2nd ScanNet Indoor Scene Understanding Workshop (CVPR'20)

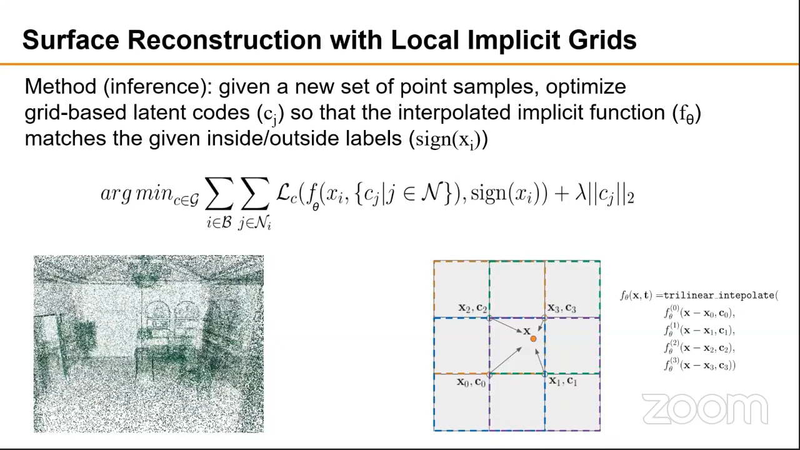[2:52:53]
scale grid and run margin cubes to extract the final surface. To evaluate the properties of this method, we ran a series of experiments on both synthetic and real data.
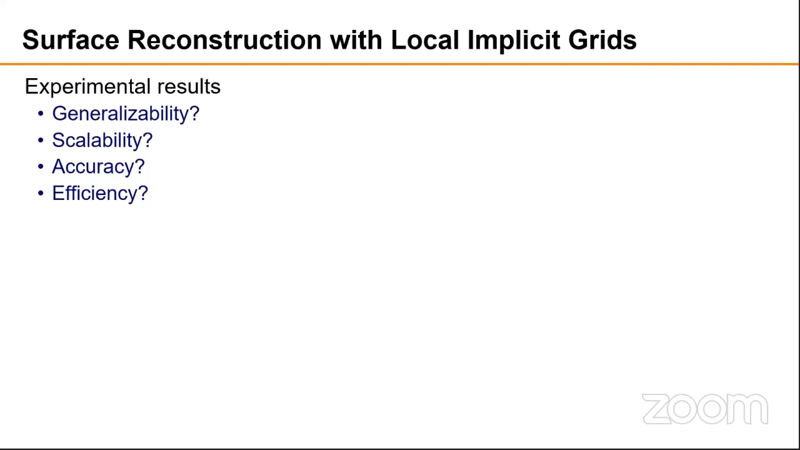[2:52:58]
First, we tried training only on chairs from ShapeNet and then performed reconstruction of other categories, such as airplanes, sofas, tables, and cars. Because the grid size patches are reusable across categories,
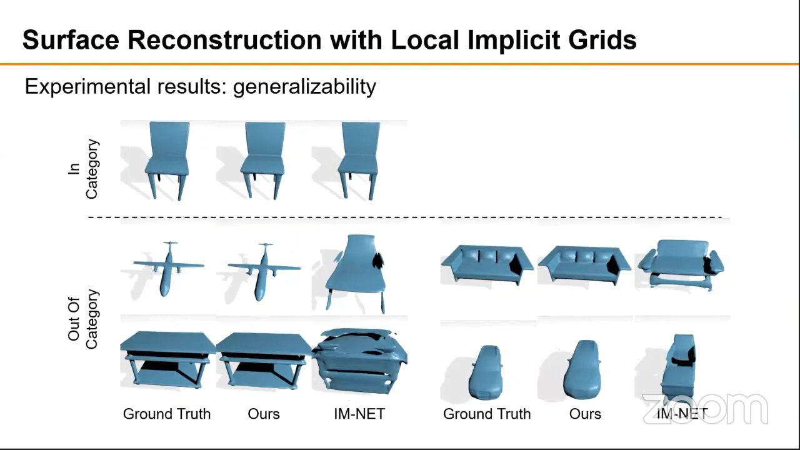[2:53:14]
the model is able to generalize without any fine-tuning. Second, we compare our grid-based reconstruction to the result you get from ImNet for the same scene. Since ImNet has a single encoder and latent vector for the entire scene, it can't capture the fine details well.
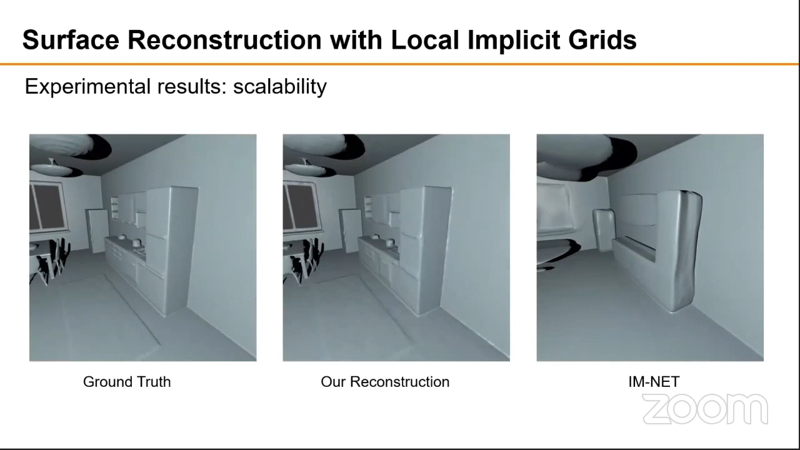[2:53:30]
Third, we compare to traditional reconstruction methods.
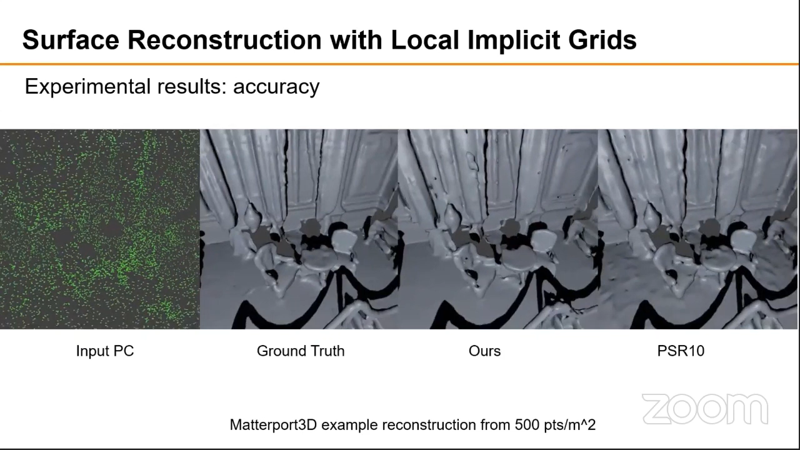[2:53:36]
Here we see that Poisson surface reconstruction produces smooth surfaces for sparse input point clouds,
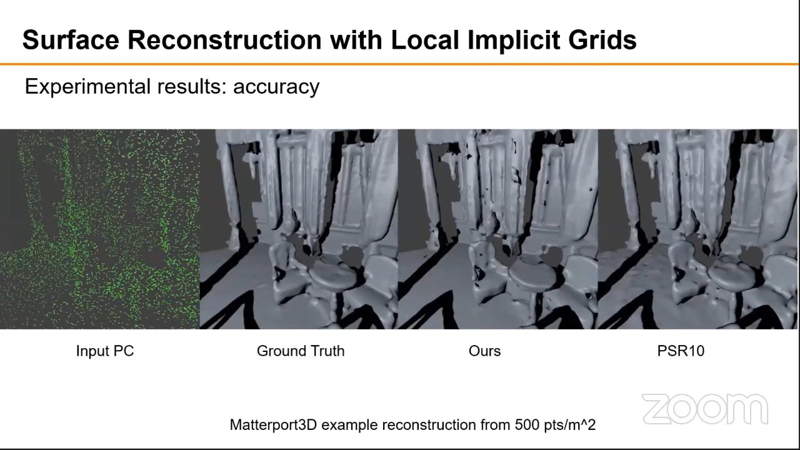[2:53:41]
whereas ours fills in some details based on learned shape priors.